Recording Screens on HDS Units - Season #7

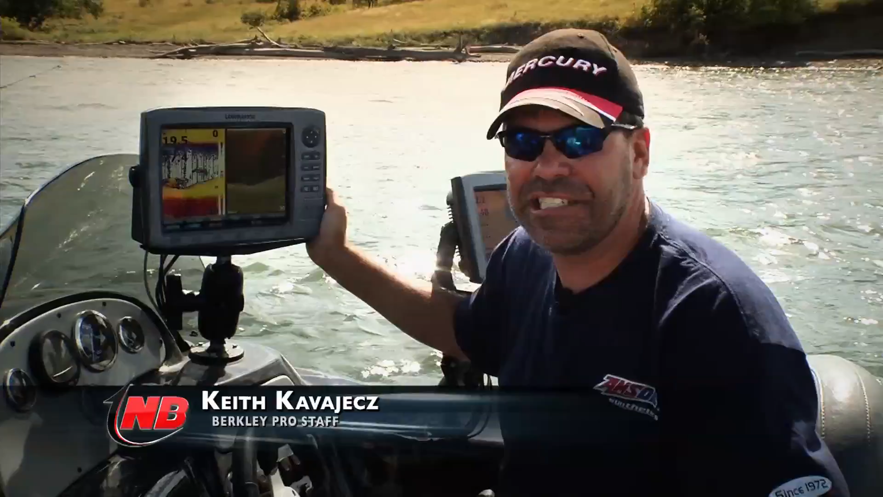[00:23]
One of the cool features on these new HDS units is that you can actually set it up to record a screen. And where that's been really nice is on our website we've had several people actually post screens on our forums and
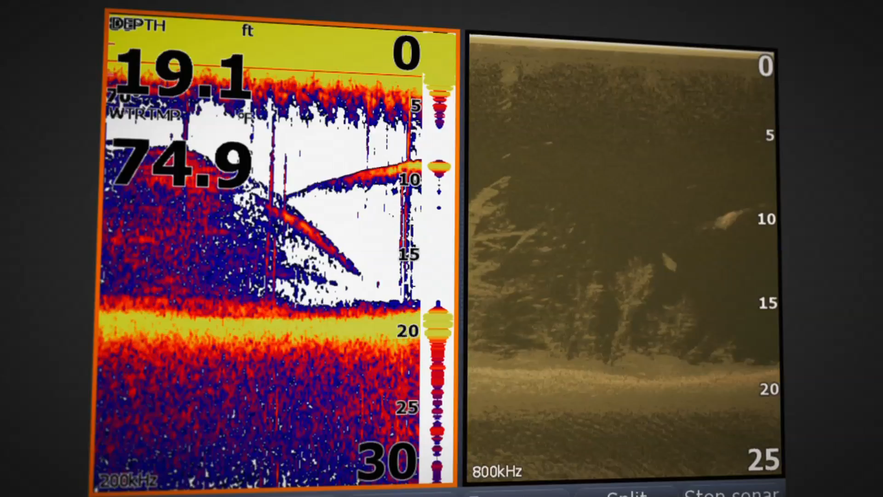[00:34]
On screen: depth 19.1 ft
then have other people analyze them and help tell what's down there. So I've actually done that out on the water here on Oahe because we've got a kind of a neat situation here. With the water way up there's actually a lot of vegetation whether it's the old grass or old bushes or willow trees or whatever down there
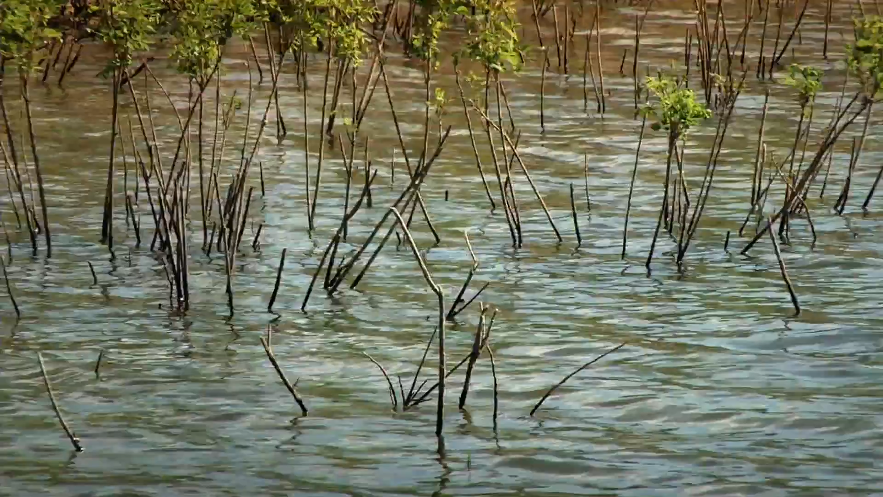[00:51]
that sometimes can fool you into thinking there might be fish when there actually aren't.
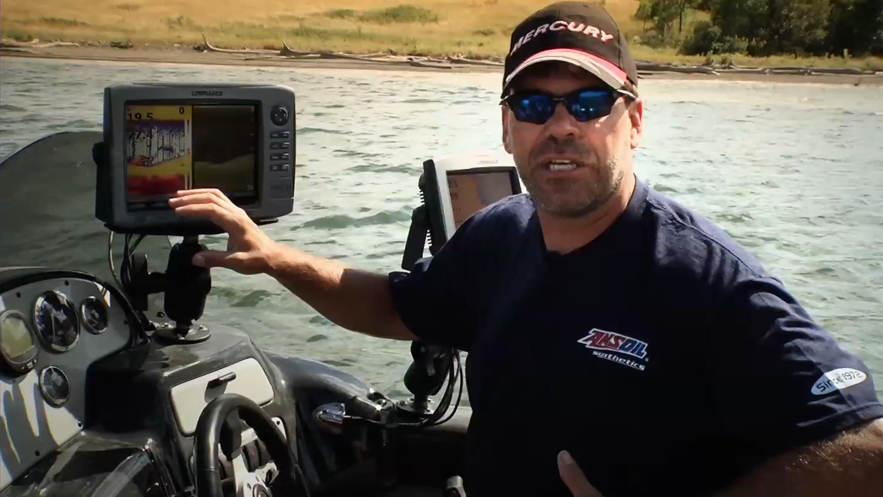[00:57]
So what I've done is set up my unit to show two different views one is the regular sonar one is the new down scan.
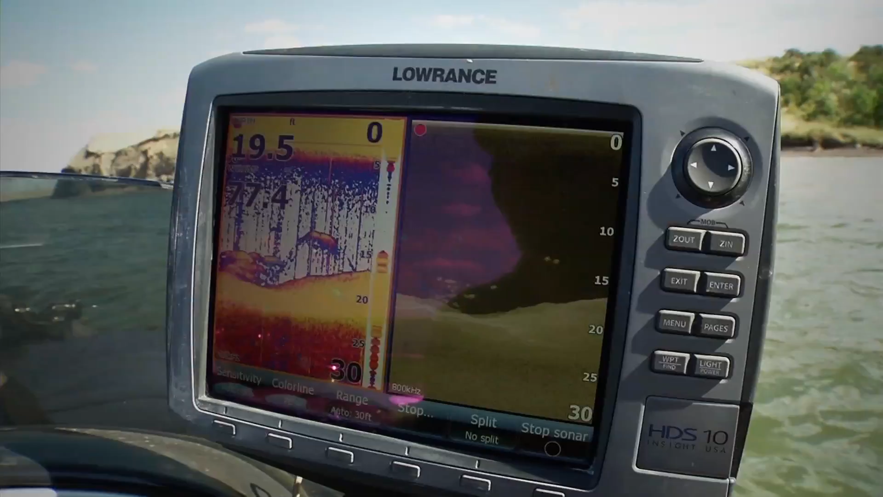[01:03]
So on this particular one that I logged earlier what you can see is some pretty obvious fish right here's a fish there's a
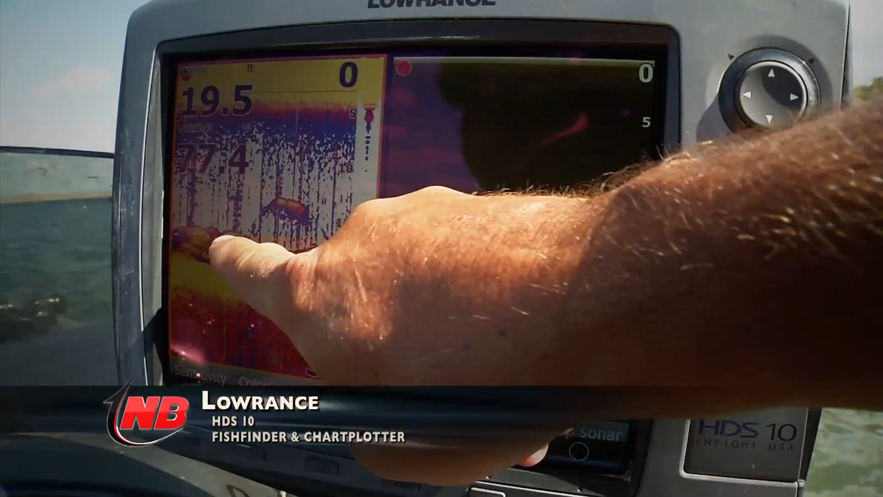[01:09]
On screen: depth 19.5 ft
fish you know they're up off the bottom they've got the yellow they've got the orange in them how those show up on down scan it's just these kind of little dots or blobs.
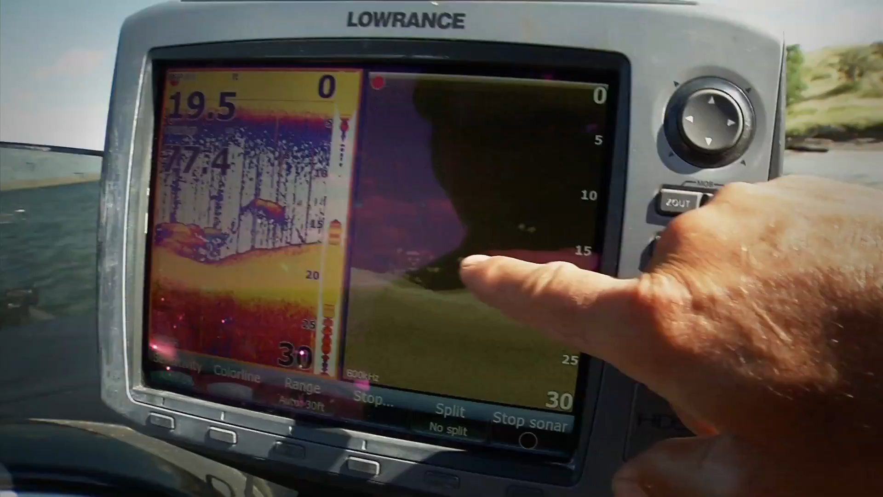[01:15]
So this is obviously the place to look for fish but why I want to look at my down
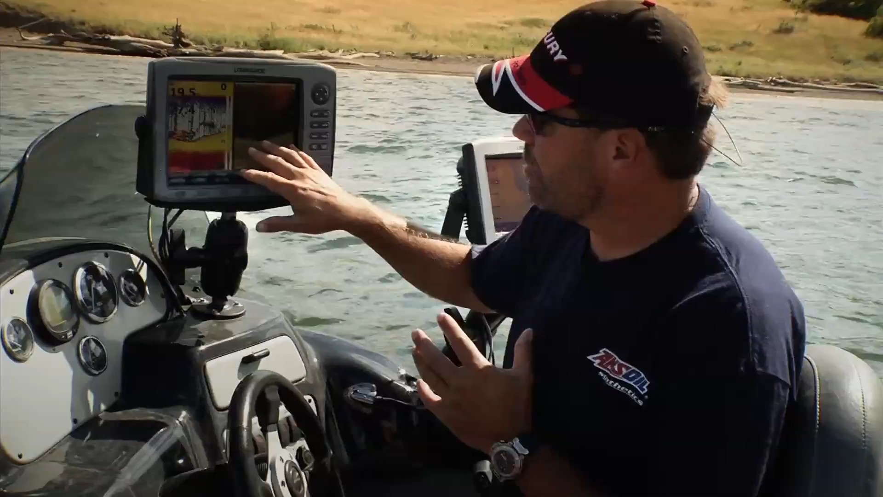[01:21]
scan is is because it can show you things that might fool you for example right over here in this side
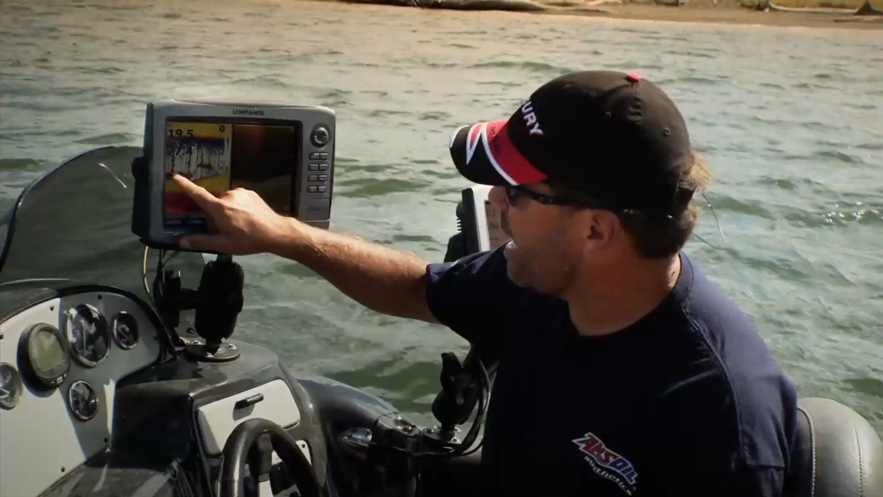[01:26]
of these what looks like fish marks if you look at the down scan there's actually a bush over there
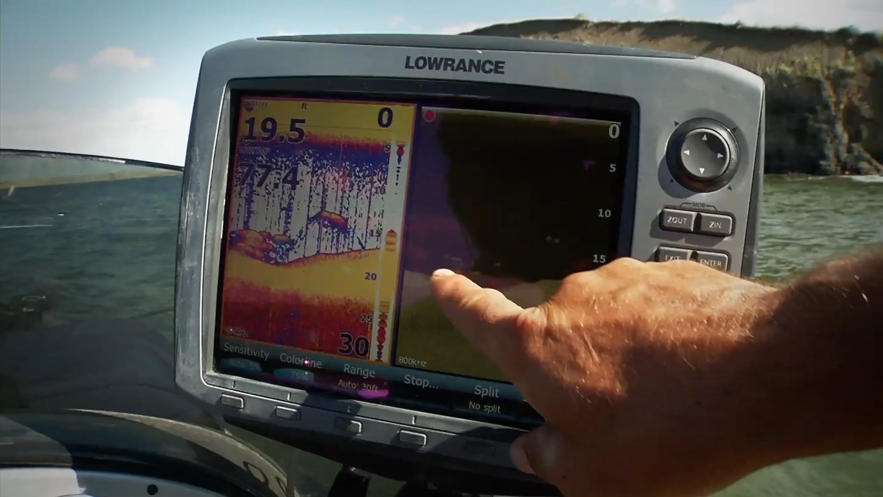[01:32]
a little tiny little buck brush or something under there let me show you a different screen here that even shows
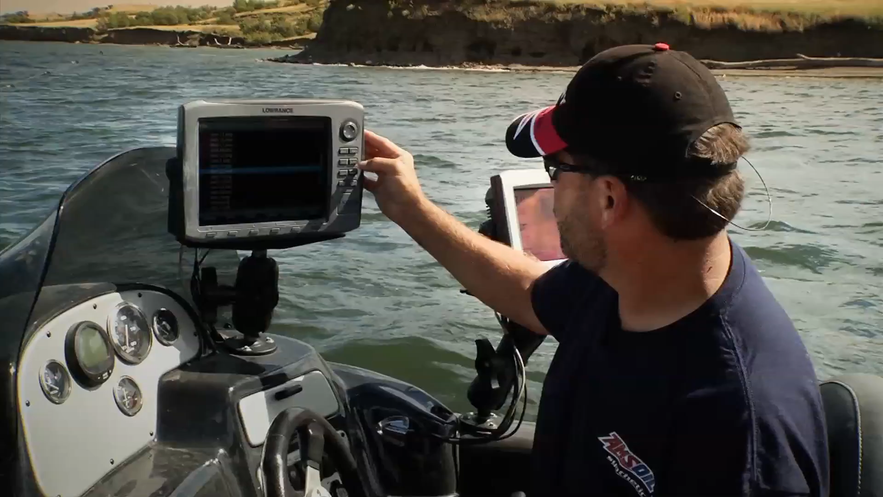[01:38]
this more clearly and what I want to show you here is you know if you looked over here you might think boy that could be some fish got
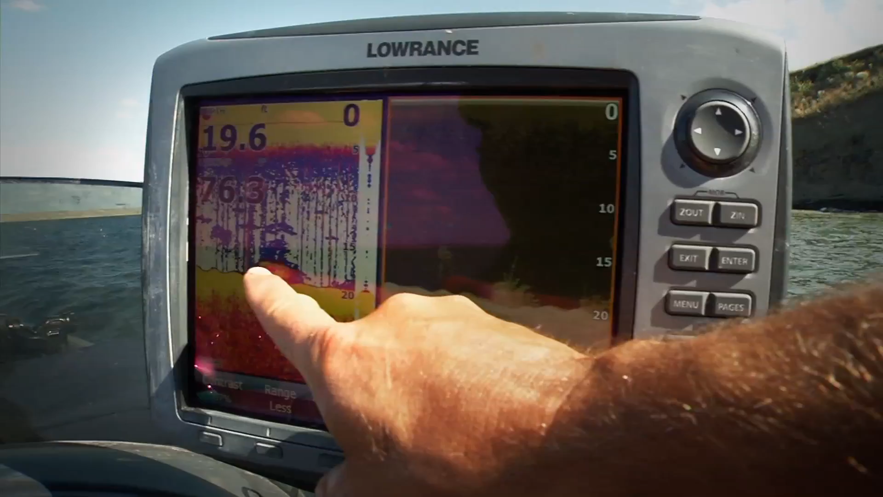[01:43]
some yellow got some orange in it but if you look over at the down scan side it's obviously right here a
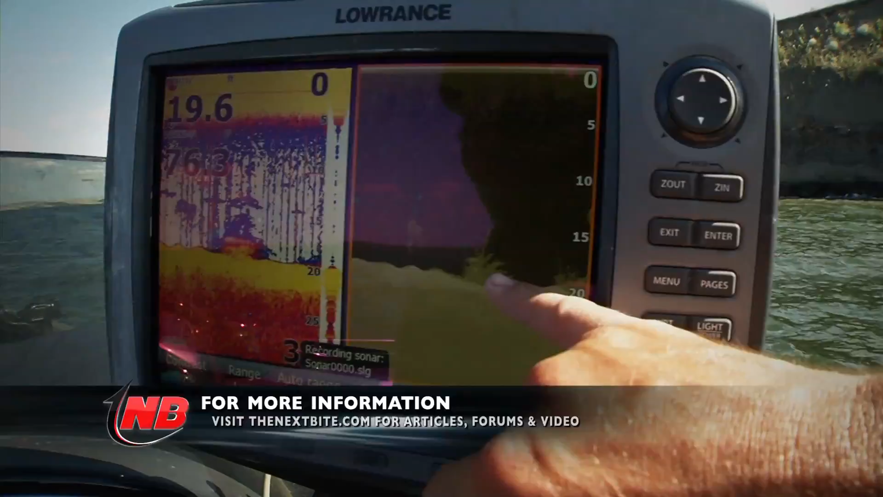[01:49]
bush or a little tree down there by looking at two different views on the same sonar using